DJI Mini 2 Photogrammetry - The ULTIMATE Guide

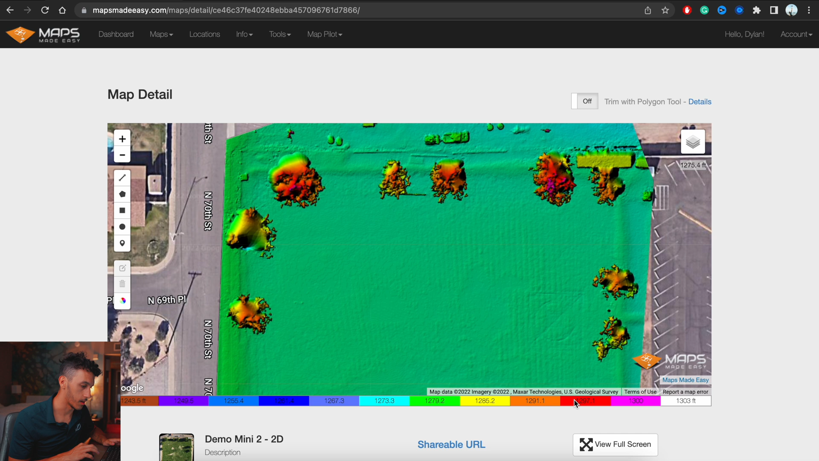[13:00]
And you can see the tops of these trees are about a little bit higher than the rest of the property. But that makes sense because those trees are higher than the ground. So it's pretty limited in terms of what you can do with maps made easy.